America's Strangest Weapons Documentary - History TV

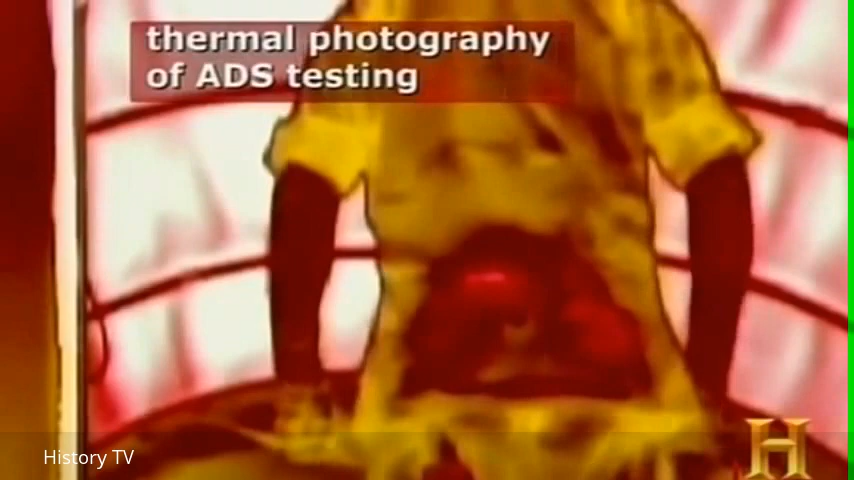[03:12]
It is essentially affecting the pain nerves in the outermost layer of the skin, heating them up and causing an immediate repel effect.
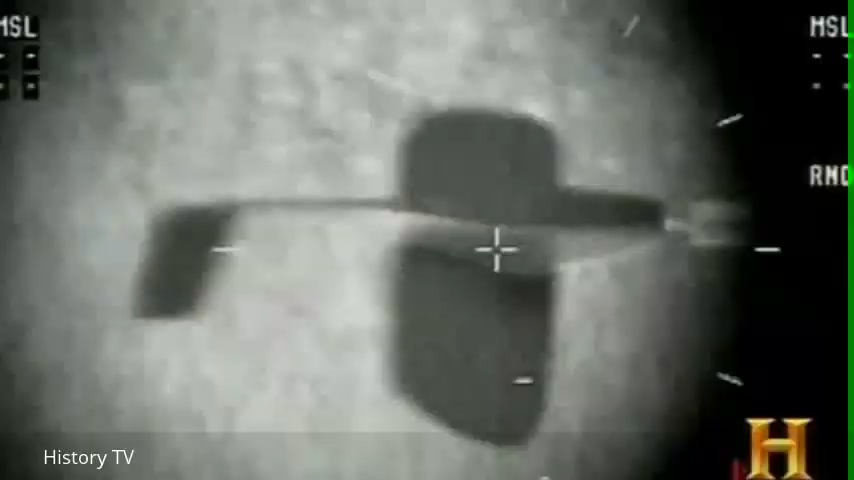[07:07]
Unlike a normal light, a laser beam is coherent, directional, and extremely intense. This is the gunner's console.
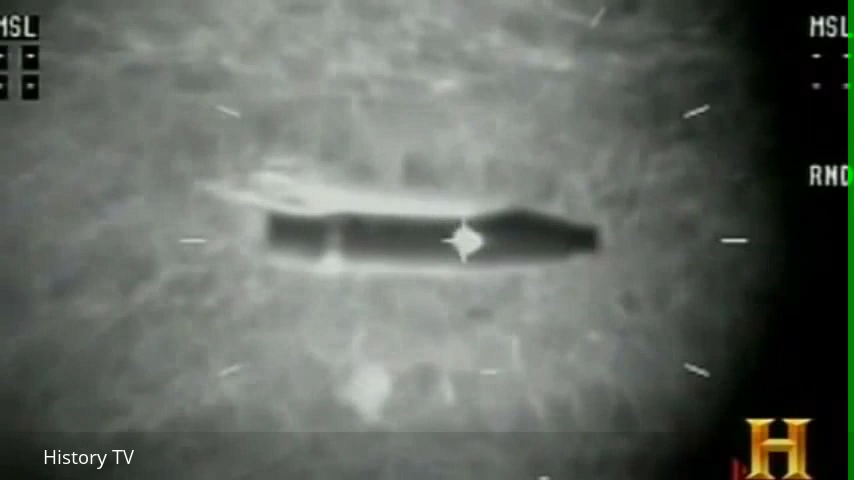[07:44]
Basically, we align the beam so that a small spot size appears onto the munition, and then it causes the outer casing of the munition to heat.